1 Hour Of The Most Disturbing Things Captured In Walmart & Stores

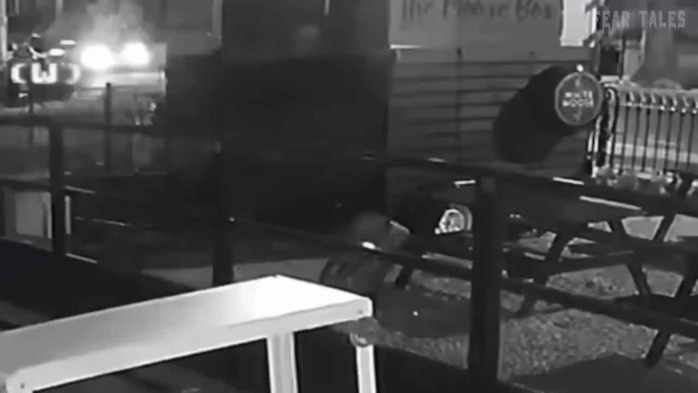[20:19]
He examines the front before going around the house and finding a way inside before two others joined him. He broke in and stole 50 euros. All that effort, might as well get a job, kid.
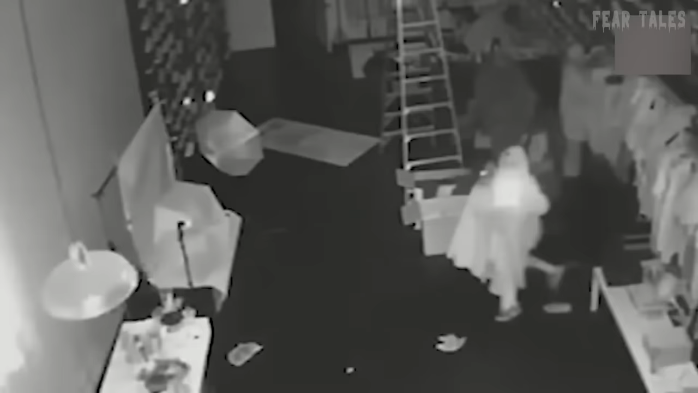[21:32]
CCTV shows two thieves at a shoe store overnight for over 20 minutes. They stole all kinds of valuable shoes that combined for at least $100,000 worth of shoes.
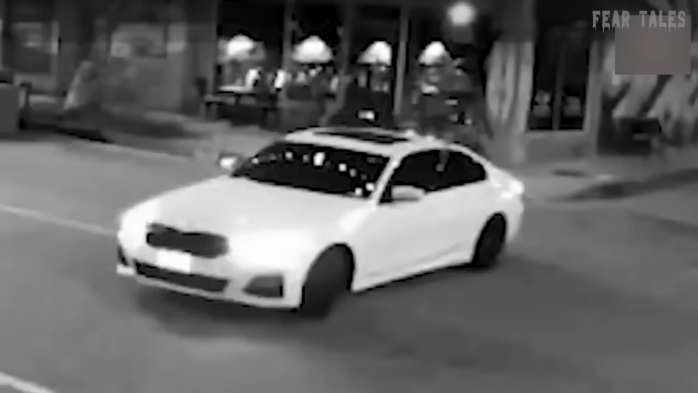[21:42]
They made their getaway in a white BMW.
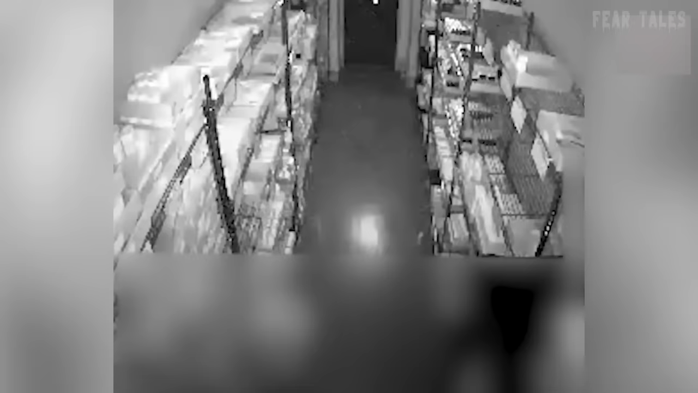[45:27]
Yes, another. They would break into yet another dispensary and stole even more goods.
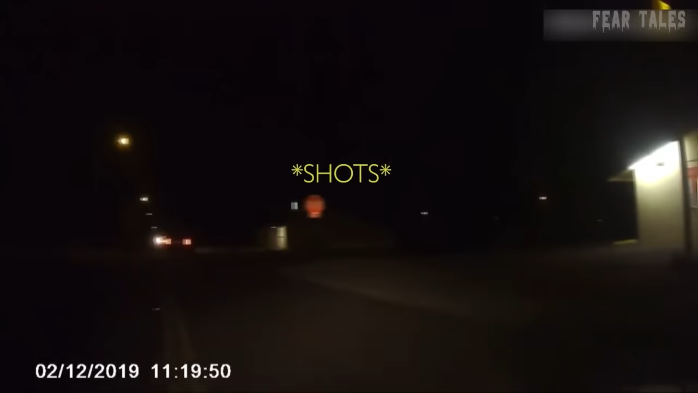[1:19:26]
As the man backed up to leave, the man fired three rounds at him.
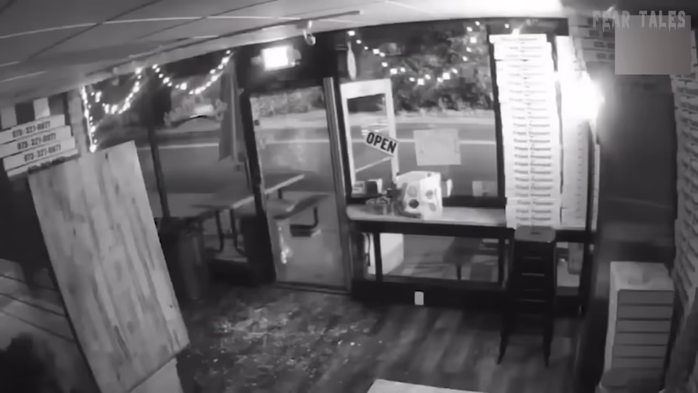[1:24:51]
4 o'clock in the morning, nobody was here. Go in, do what you gotta do, get out. He's grateful the robbery didn't transpire when his place was open, which his employees could have been harmed. That's a great way to look at it. He sounds like a really good guy.
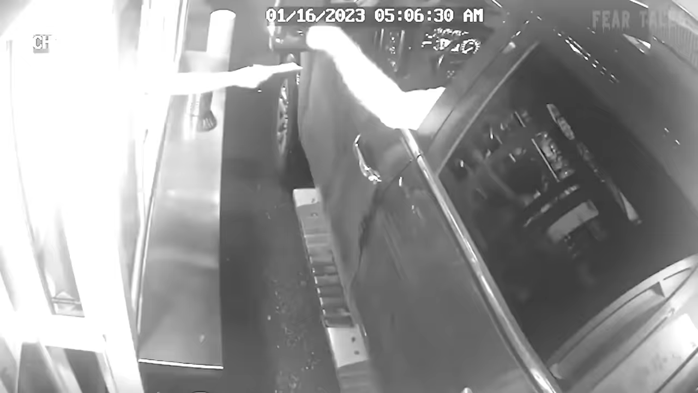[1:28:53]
Take a look. He grabbed her and had a zip tie at hand. What a sick man.